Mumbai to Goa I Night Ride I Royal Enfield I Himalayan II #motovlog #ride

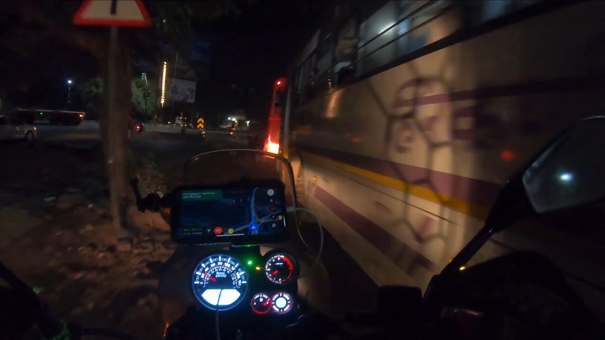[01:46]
बट यस वी गोना बी गोइंग थ्रू द ओल्ड बॉम्बे पुणे रूट एज डिस्कस्ड।
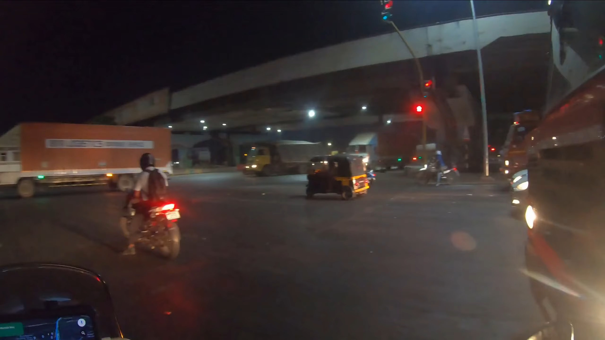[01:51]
हाँ, थोड़ा आगे ले लेता हूँ, कोई क्रॉस नहीं कर रहा है,
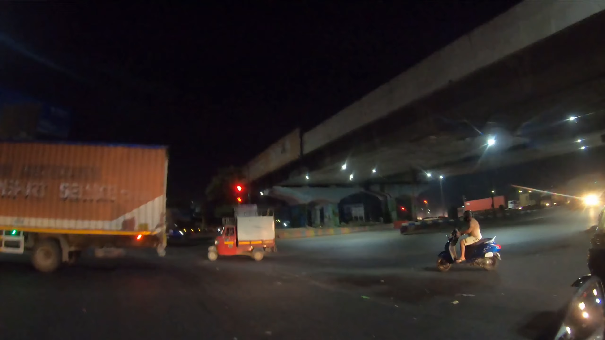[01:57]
और 46 मिनट्स है यहाँ से। एग्जैक्ट 517 किलोमीटर है जो हमारी होटल है। आगे अभी पता नहीं कहाँ पे ऐसी लाइट्स मिलेगी या हाईवे पे अंधेरा रहेगा, पर जहाँ पे भी मन करेगा आपसे बात करें, अंधेरा हो या उजाला, आपसे ज़रूर बात करेंगे। सो टाइम चेक,
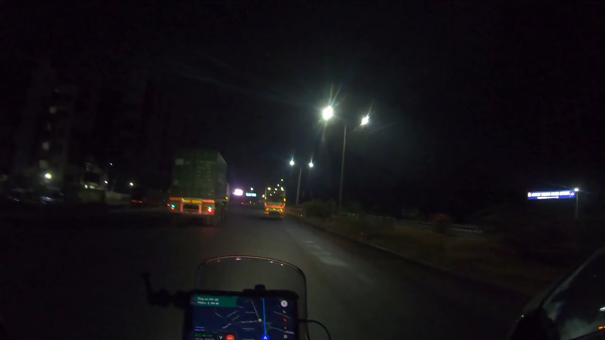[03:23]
सीधा टू आर डेस्टिनेशन। सो वी माइट जस्ट टेक 1 or 2 halts ऑन दिस राइड, बिकॉज आइडली इन द पास्ट वी हैव कवर्ड लाइक 200-300 किलोमीटर्स इन वन स्ट्रेच। सो करेंटली दैट इज व्हाट द प्लान इज। सो फॉर एवरीथिंग ऊपर वाले के क्रम से सब अच्छा चल रहा है, बस आगे भी अच्छा चलेगा, इसलिए ये व्लॉग आगे तक भी देखिएगा और पूरा देखिएगा।
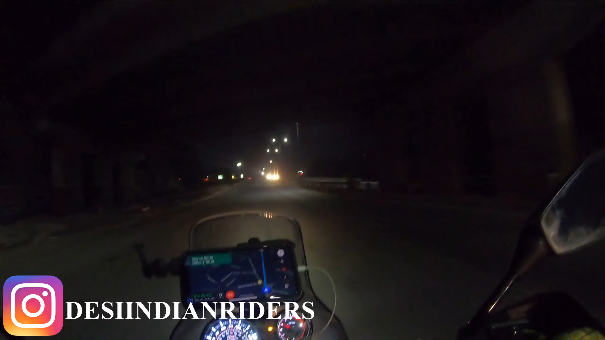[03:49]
155 किलोमीटर्स की जर्नी हो चुकी है कम्प्लीट, और अभी हम लोग जा रहे हैं इनसाइड द कातरज टनल।